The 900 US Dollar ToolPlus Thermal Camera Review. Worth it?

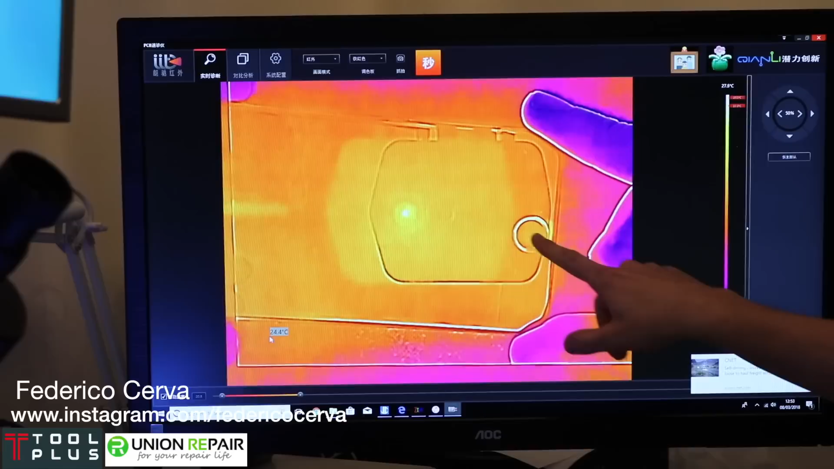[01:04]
So, we're going to boot the phone. As you can see, it's turning on. Now, let's have a look and see what gets hot. There we go. So, as you can see here, the actual chip by the button is getting hot.
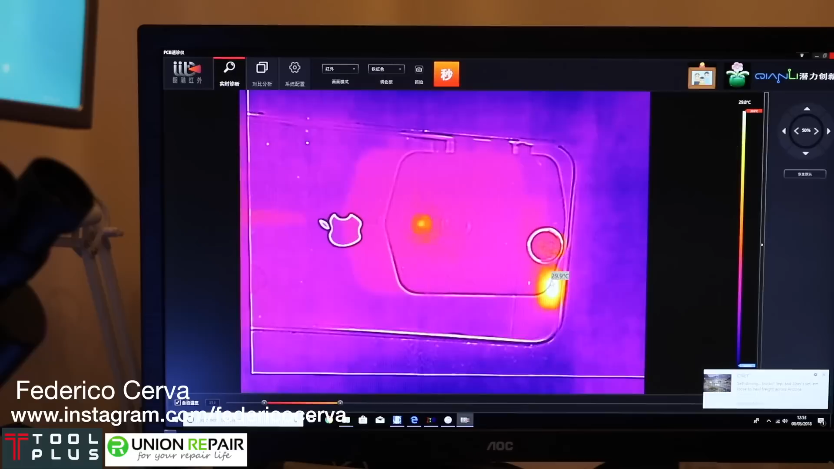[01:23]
If you hover your cursor over, it will tell you the exact degrees. Now, this is crazy.
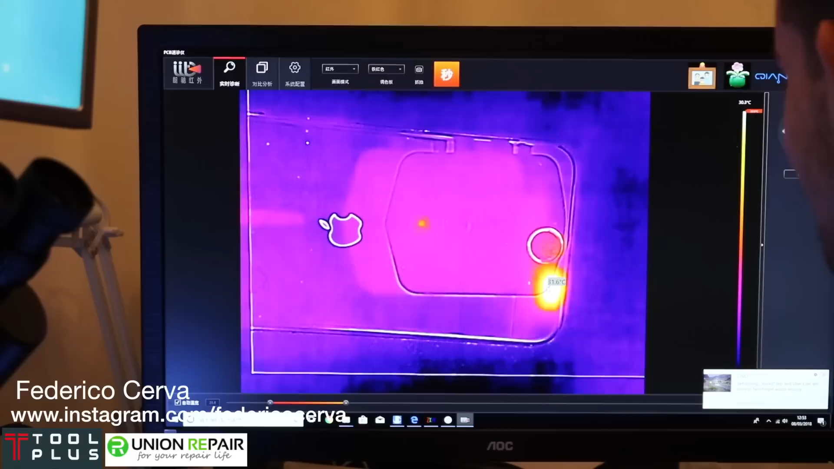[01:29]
So, yeah. So, now we know immediately that someone has damaged the home button.
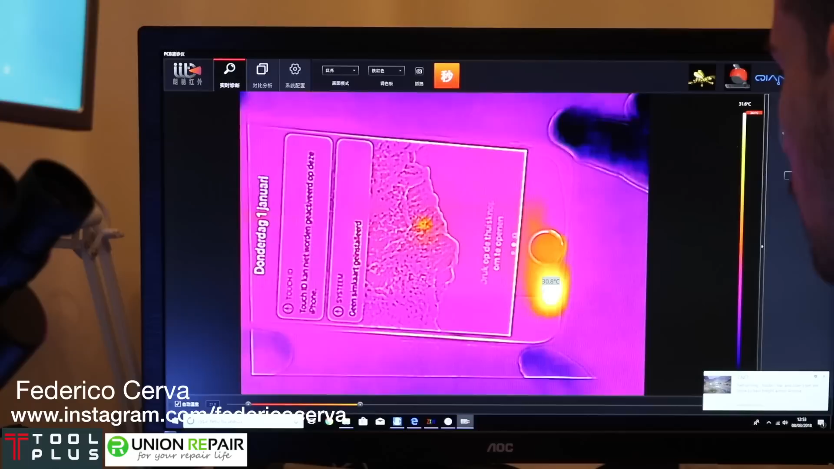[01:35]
So, now, what we're going to do is, if we take off the screen, can we just focus up on here, Dad?
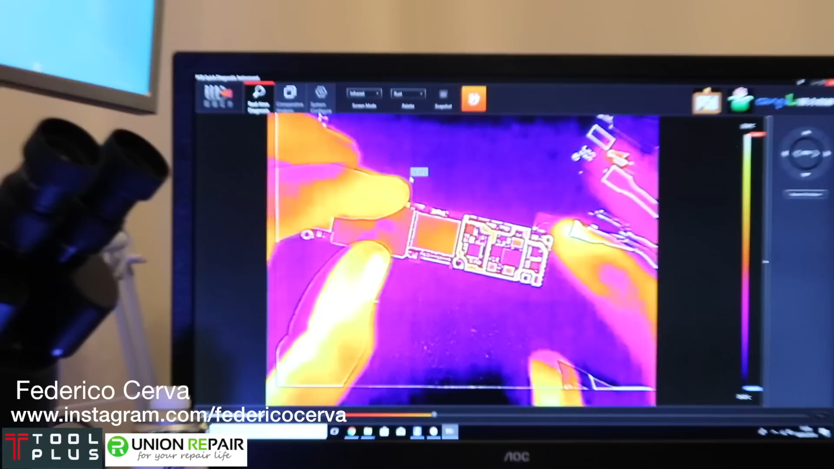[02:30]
So, now, we have this option here. If we click the orange button, we can turn it to find the problem faster than looking at this type of area.
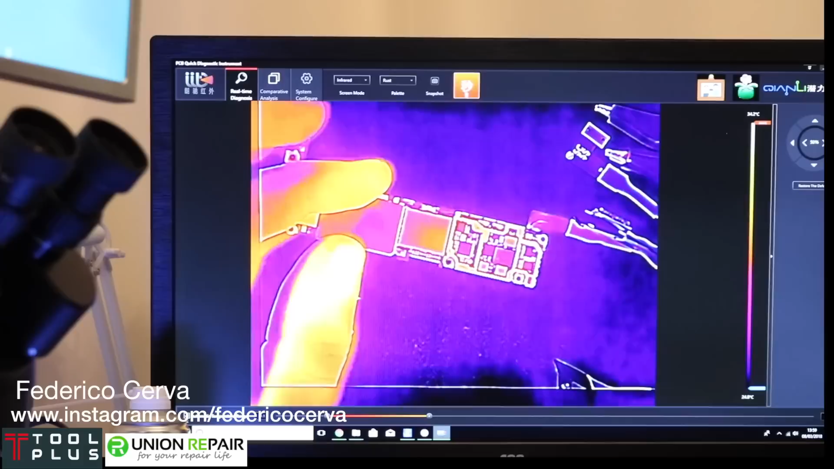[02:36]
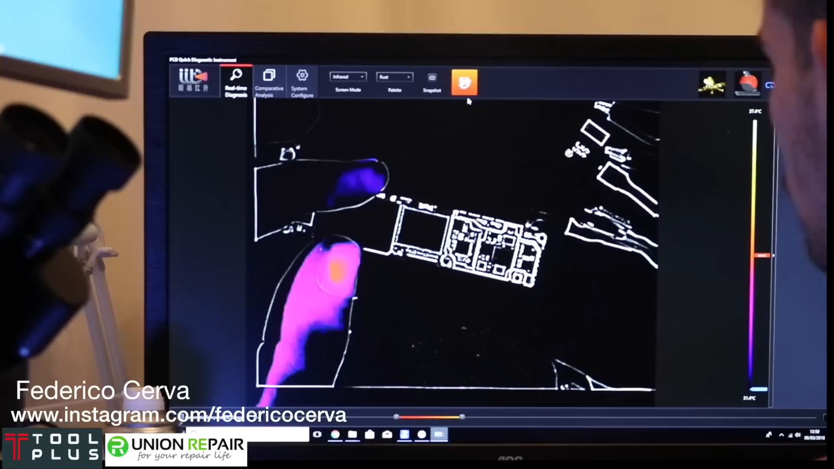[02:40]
So, what we'll do is, we can just turn on the power supply.
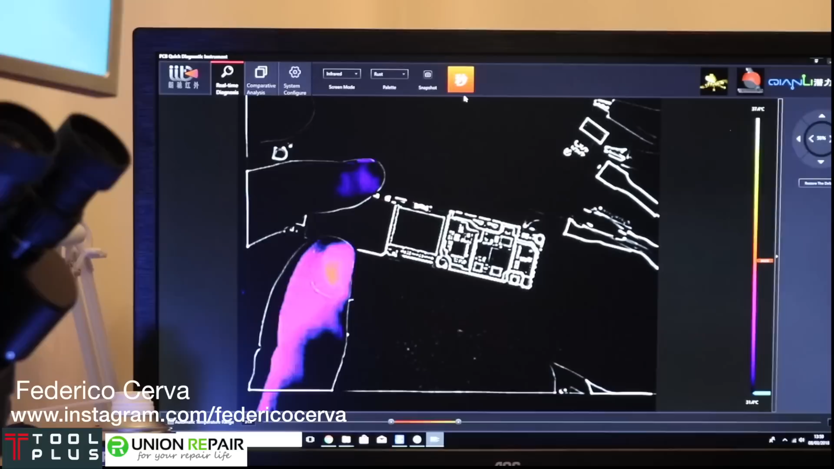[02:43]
Now, as you can see here, this is getting hot and this is getting hot, but the problem lies here.
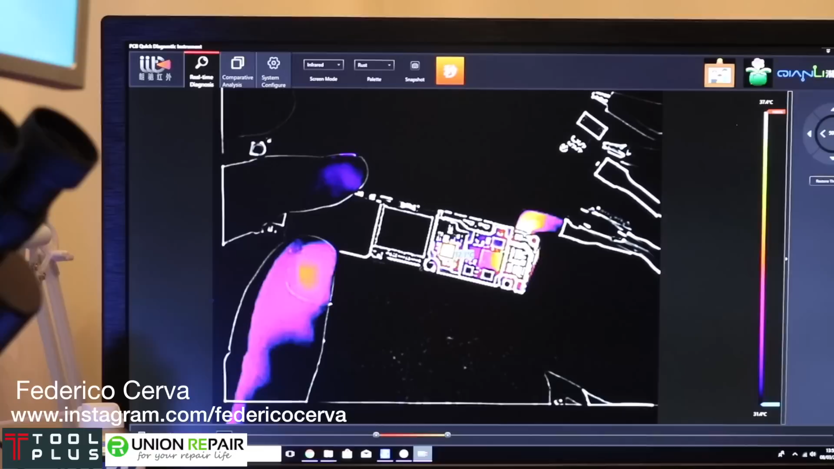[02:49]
Now, as you can see, it's showing this. We can try and go out here. Now, we can see the cap is getting hot.
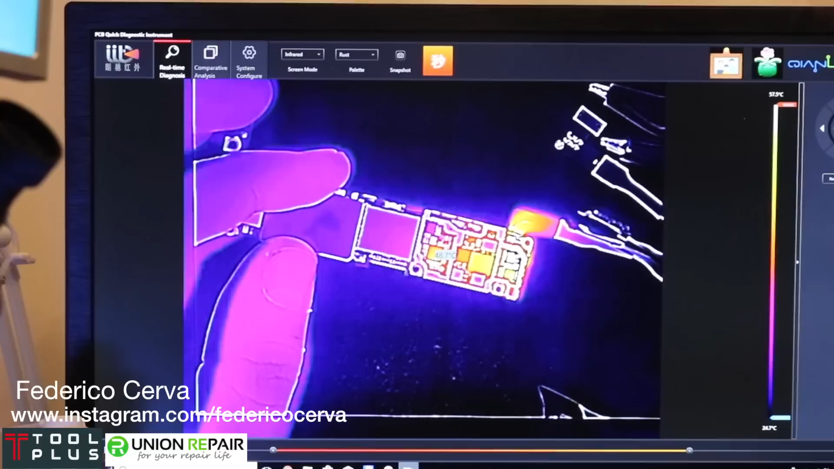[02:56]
So, what we can do is, we can switch it to normal mode and we can say,